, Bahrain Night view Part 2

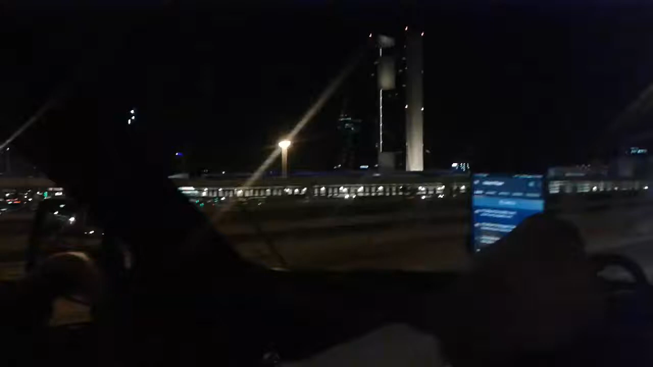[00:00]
നമ്മളിപ്പോൾ കാണുന്നത് ഫോർ സീസൺ ഹോട്ടലിൻ്റെ ടോപ്പ് സൈഡാണ്. ഇത് ബെഹ്റൻ ഫിനാൻഷ്യൽ ഹാർബർ
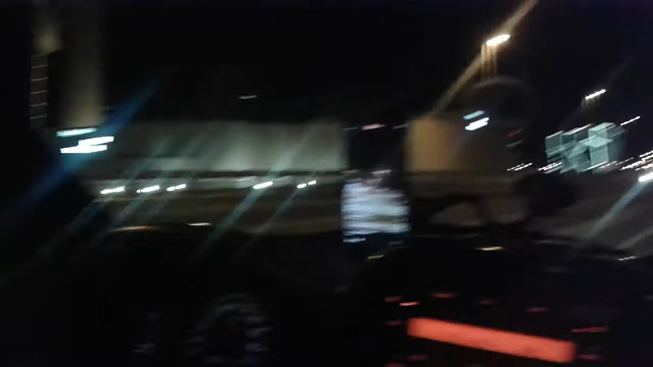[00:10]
മട്ടിൽ. ഒട്ടുമിക്ക മൾട്ടിനാഷണൽ കമ്പനീസിൻ്റെ ഓഫീസ്
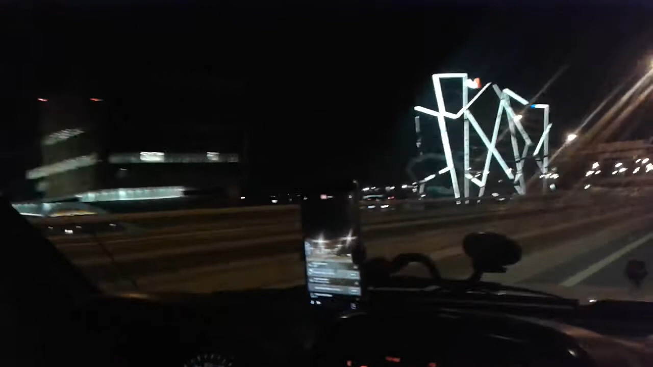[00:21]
ഹോട്ടൽസ് ഇവിടെയുണ്ട്. ഇപ്പം കടൽ നിമത്തി എടുത്ത സ്ഥലമാണ്. അടുത്തിടെ ഒരു 2 ഇയേഴ്സിനകത്താണ് ഇവിടെ ഇത്രയും ഡെവലപ്പായത്.
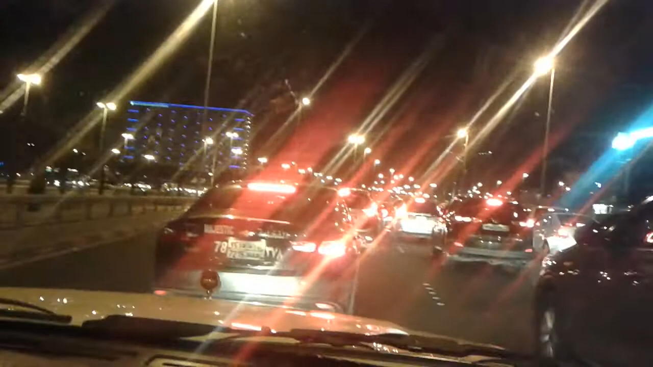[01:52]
ഫ്രൈഡേ ആയതുകൊണ്ട് നല്ല ട്രാഫിക് ഉണ്ടാവും. ഫിനാൻഷ്യൽ ഹാർബർ